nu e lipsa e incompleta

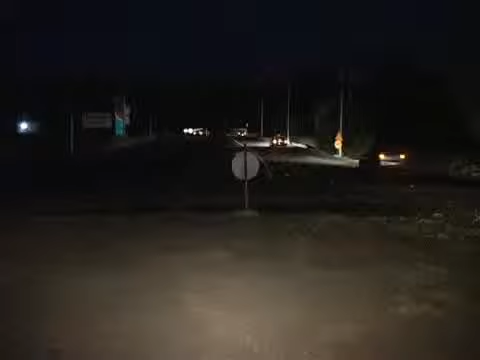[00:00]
Sensul giratoriu de la intrarea în municipiul Drobeta-Turnu-Severin, dinspre Craiova, este de fapt o groapă cu nisip, semnalizată prin câteva indicatoare rutiere.